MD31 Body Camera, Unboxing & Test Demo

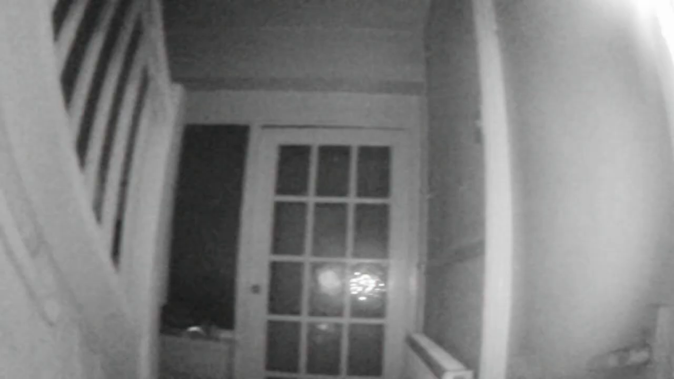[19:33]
And then it changes into night vision once it gets down below a certain ambience. So
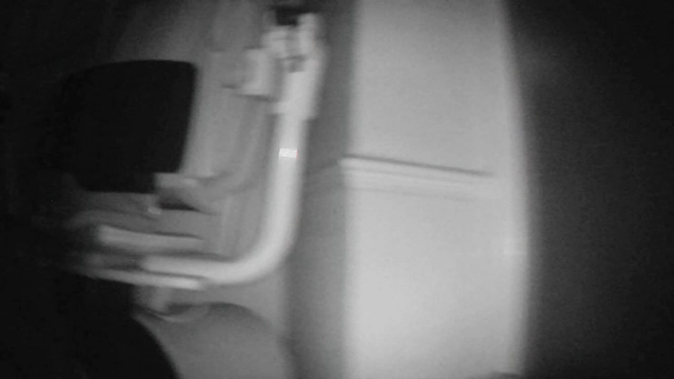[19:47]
pretty good.
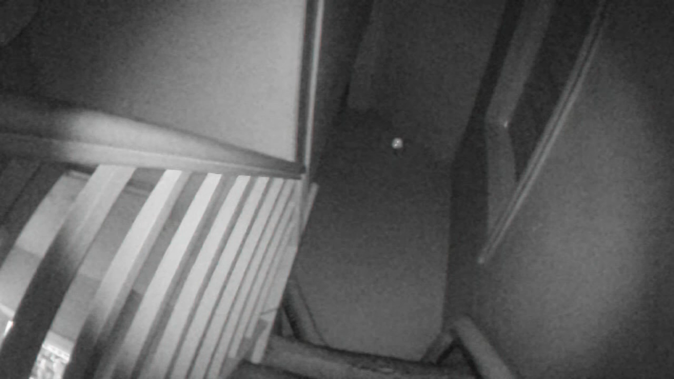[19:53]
Probably say up for like up to 10 feet maybe tops.
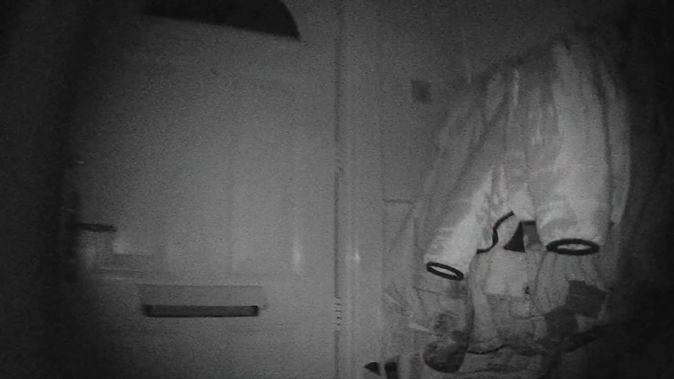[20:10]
And there's a bit of lights.
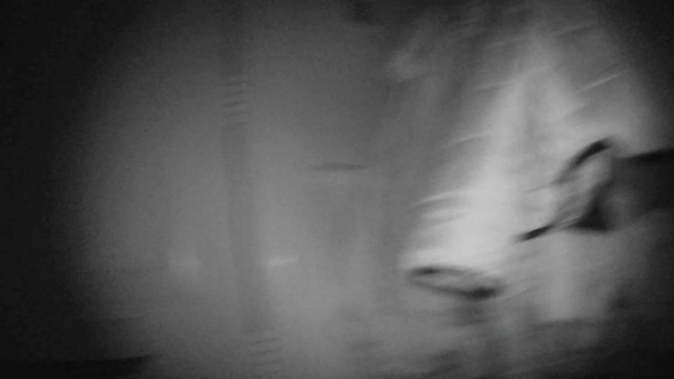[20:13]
It will work quite well.
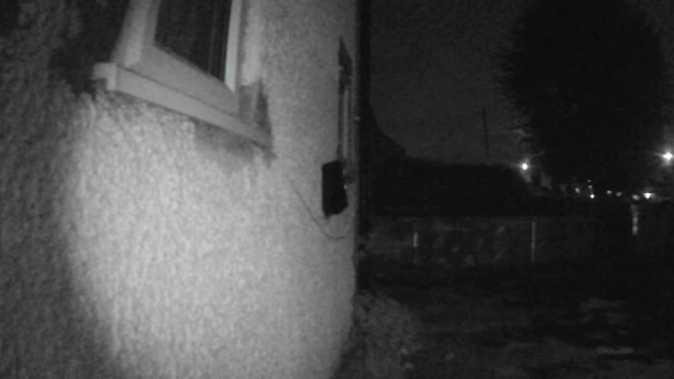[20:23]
It's got a little bit of light there to help it. Not as much though. Quite dark outside here.
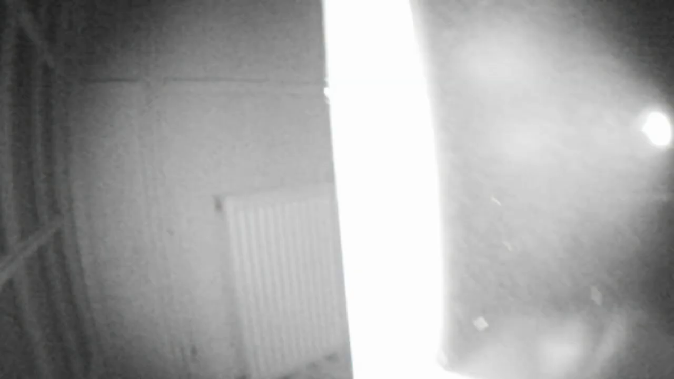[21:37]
I mean, I know a lot of cameras you can pay a lot more for, and the sound quality is absolutely crap.
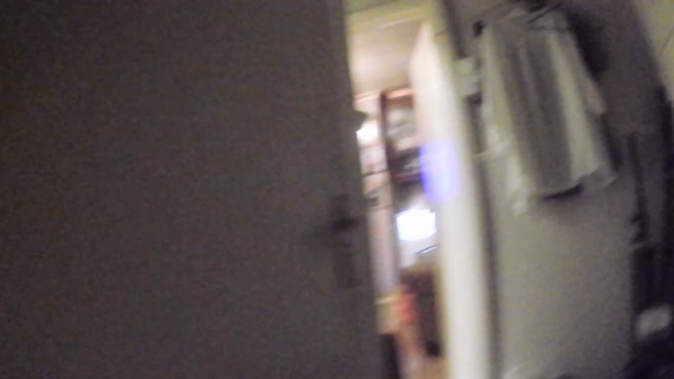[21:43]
But it changes over quite nice as well.
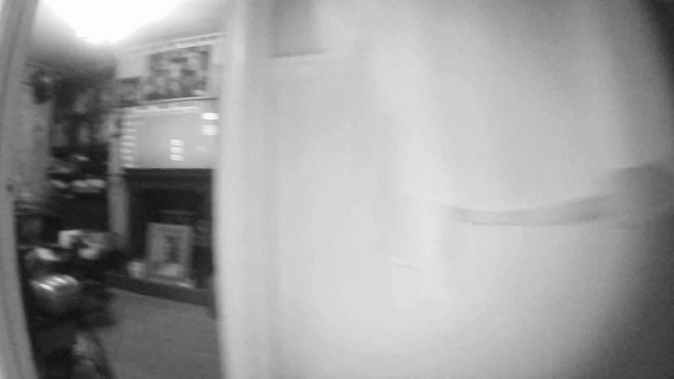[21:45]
So ordinary
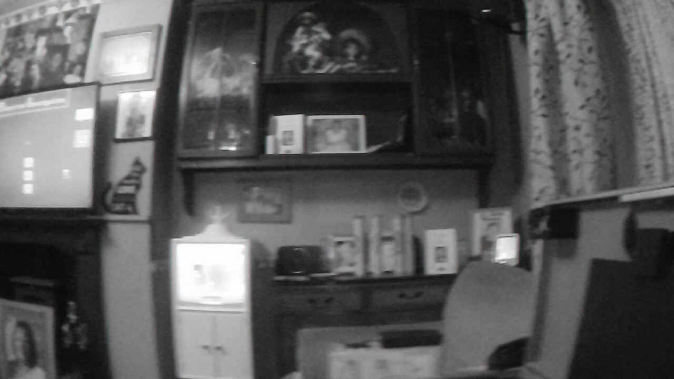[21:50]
indoor lighting, not too bad. So yeah, pretty good. Anyway, I hope this video has helped you out. And you know, if you're looking for a cheap camera with night vision, which is easy to operate, then you can't do any worse than this.